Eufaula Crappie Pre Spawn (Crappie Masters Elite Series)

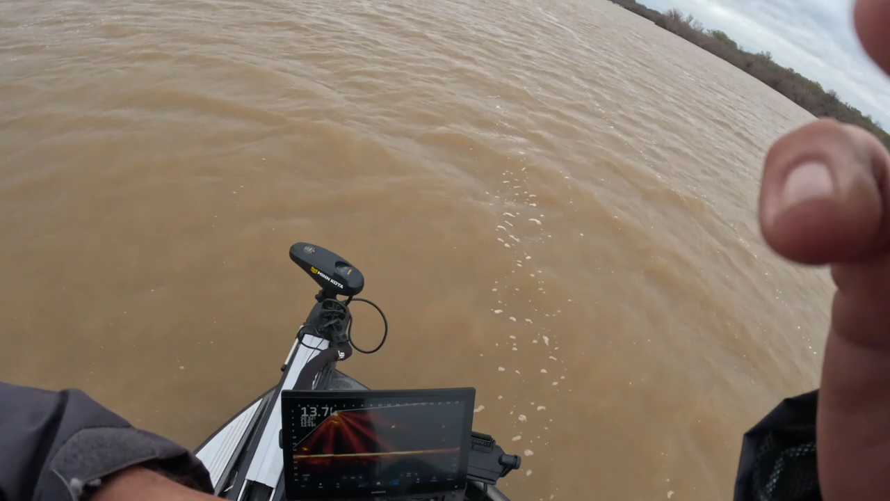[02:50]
And we are just now arriving to this side of the lake looking for targets. Looks like we've got some fish. So that's a good start. How do we pick these coves out? Well, one, wind.
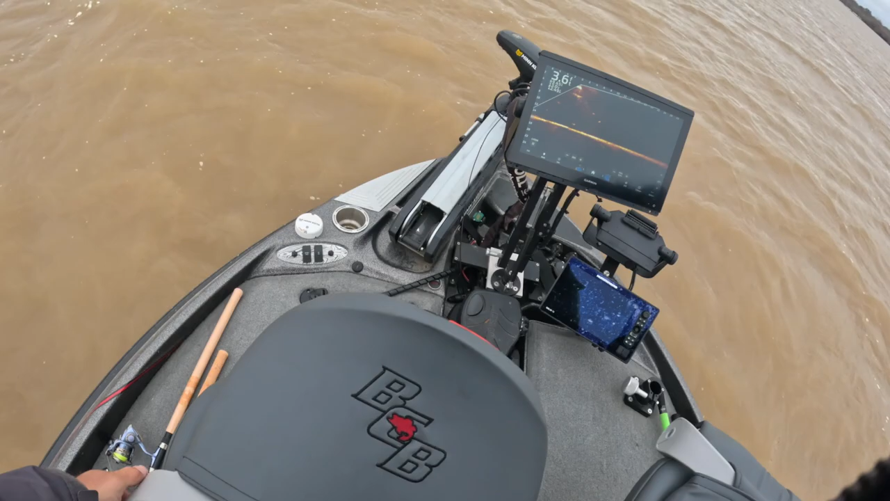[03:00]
Two, we're looking for creeks. And we're looking for shallower water.
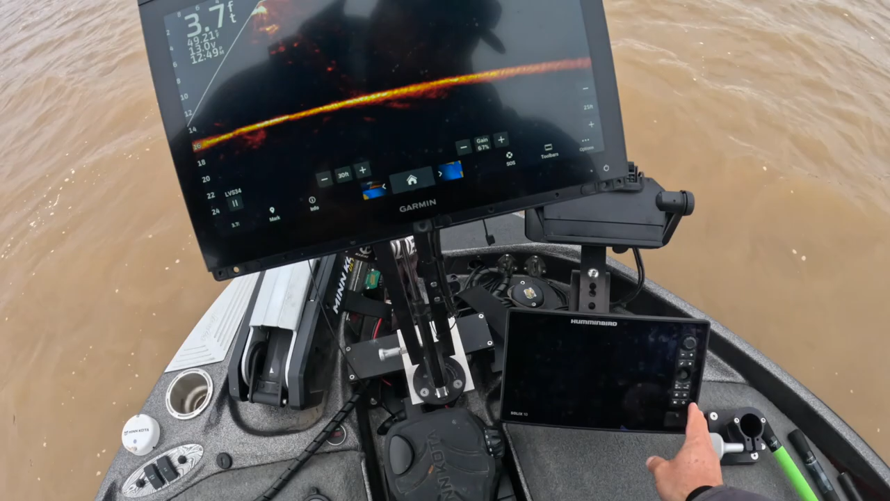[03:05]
On screen: depth 3.7 ft
Which is roughly around, we're targeting more five to six foot of water right now.
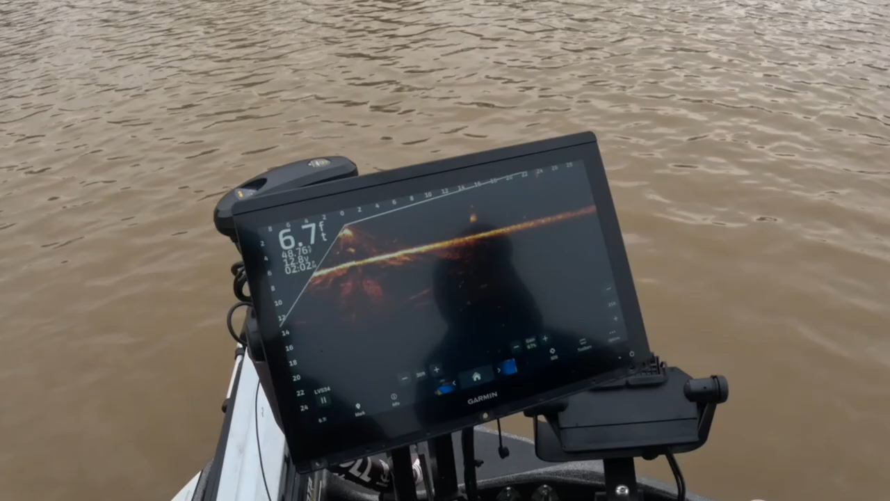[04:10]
On screen: depth 6.7 ft
Here he comes. Look at that. Whack. That's a better fish. First tournament fish right here, folks.